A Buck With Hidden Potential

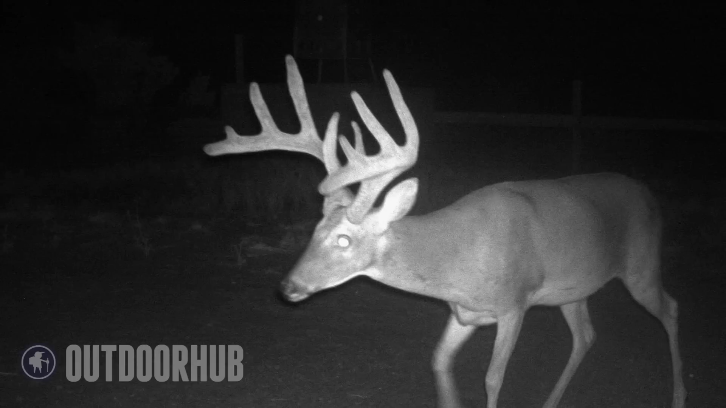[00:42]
He exploded. What was once the four-year-old 135, this deer has ever been in the 160s. A big five-year-old, taller tines, longer main beams, spread, great spread, an awesome deer. This deer was once again on our hit list, but this time as a trophy.